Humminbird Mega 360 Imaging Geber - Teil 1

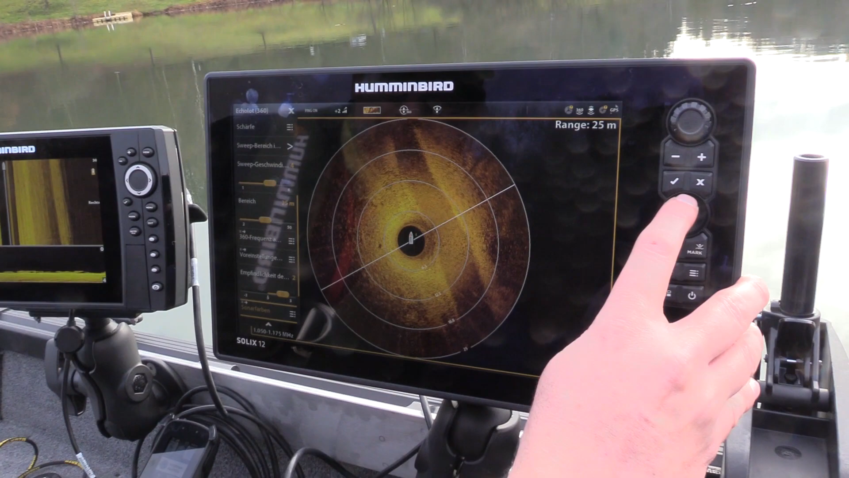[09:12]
Und gehen auf Anzeigemodus. So, hier habe ich die Option, Vorderseite, links, rechts, Rückseite einzustellen.
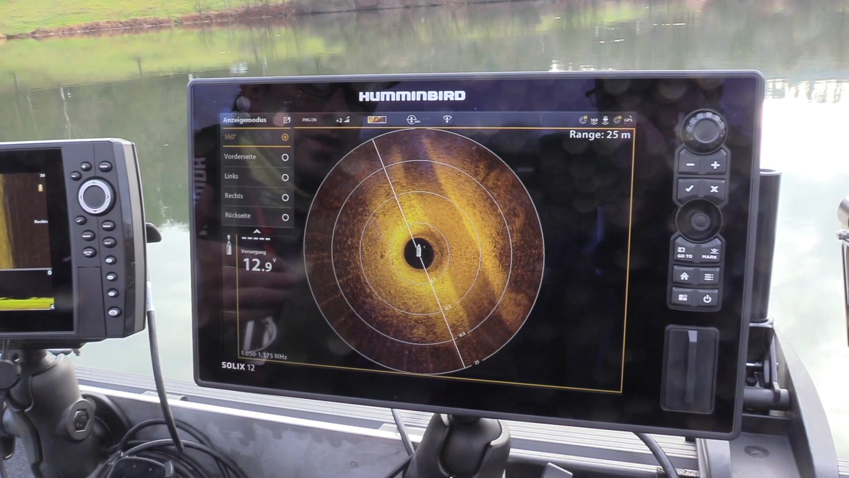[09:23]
Da ich meistens vorne im Boot stehe, um zu angeln, also auf dem Casting-Deck, gehe ich natürlich auf die Vorderseite. So, und jetzt habe ich den ganzen Bereich quasi, der seitlich vom Boot ist und der nach vorne vom Boot ist, wesentlich größer dargestellt. Das ist mein persönlicher Favorit auch, was die Angelei angeht. Weil das, was hinter mir passiert, klar, wenn ich jetzt anker an dem Platz, dann kann man das sich auch anzeigen lassen, aber im Regelfall bewege ich mich immer, ich fahre langsam mit dem Bugmotor nach vorne und fische einen größeren Bereich ab.
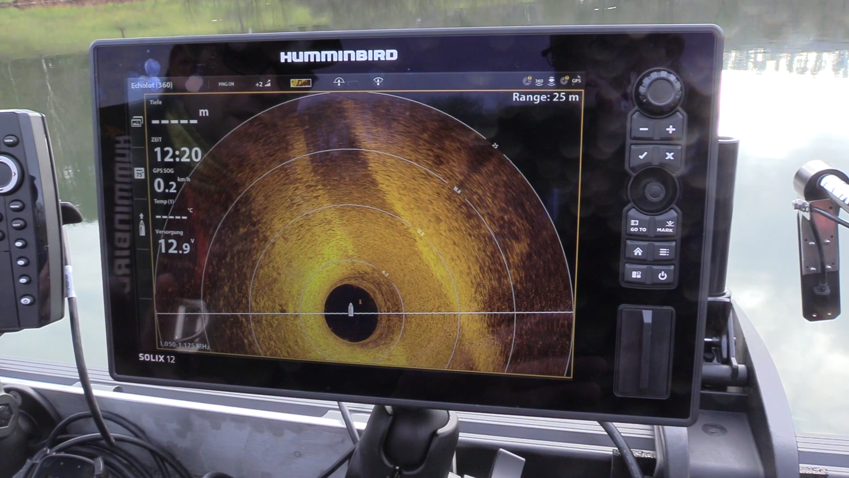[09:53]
Und da interessiert mich meistens halt nur, was links, rechts und vor mir natürlich ist, ne? Und das nutze ich mit dieser Anzeige dann maximal aus, auf jeden Fall. So, wir wollen jetzt ein paar mehr Details haben. Deswegen stellen wir die Geschwindigkeit mal etwas runter.
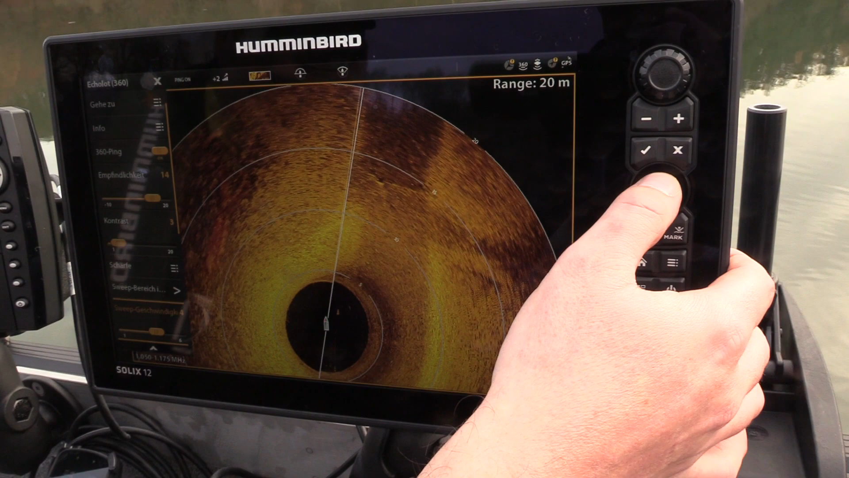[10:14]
Wir haben hier unten die Sweep-Geschwindigkeit. Haben wir jetzt auf 4. Die lässt sich von 1 bis 6 regeln. Wir gehen dann mal auf die 2.
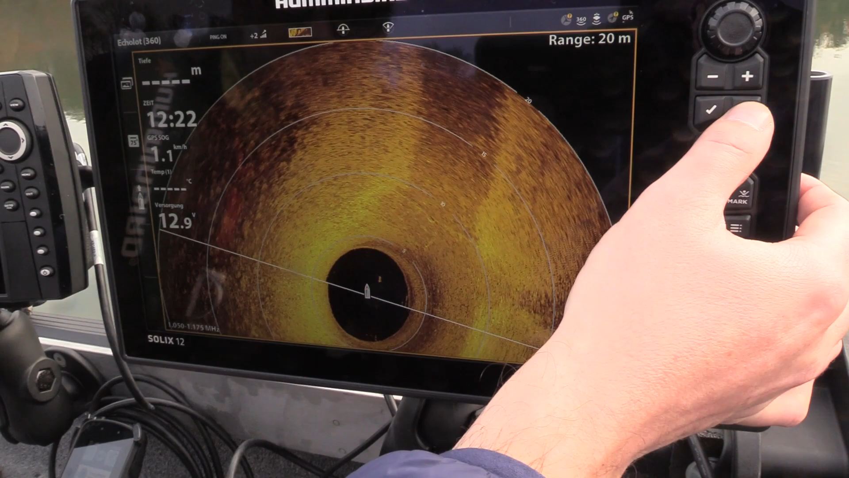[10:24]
On screen: speed 1.1 km/h
Man sieht das hier ganz gut, ein etwas schärferes Bild auf jeden Fall sofort. Oh ja, auf jeden Fall.